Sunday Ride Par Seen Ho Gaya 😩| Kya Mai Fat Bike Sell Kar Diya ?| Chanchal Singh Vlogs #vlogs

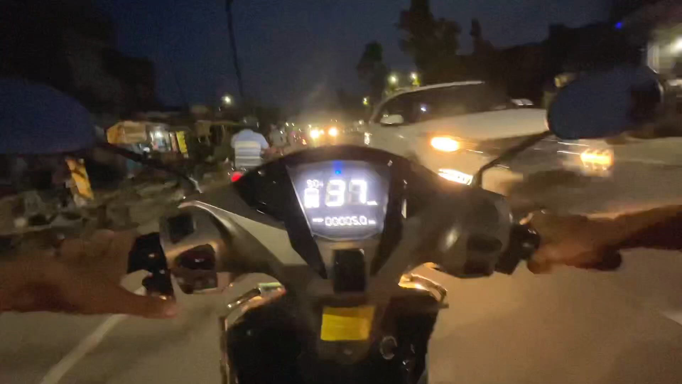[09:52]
होना सा लग जाए चलो अब एक दो मिनिट में भी घर पहुच जाएंगे अब संडे के दिन इतनी बीट रहे दिया अभी को मैं देख रहा हूं आज संडे सबकी चुट्टी होगी
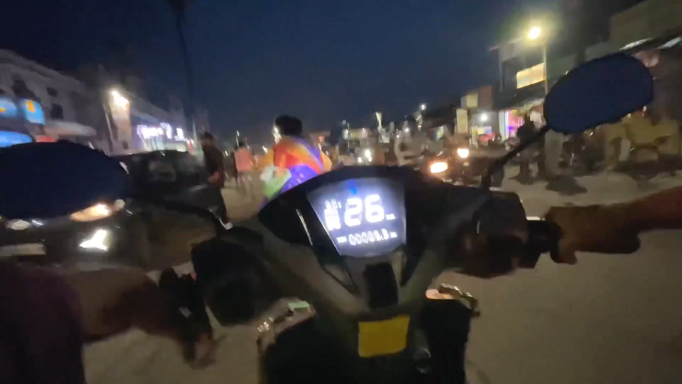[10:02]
ओए आज लग रहा है लाइट तो है लाइट है लाइट है अगर रोड पे अच्छी खासी लाइट रहे ना फिर जाके ब्लॉक करने में मज़ा आता है अब रोड पे अंदेरा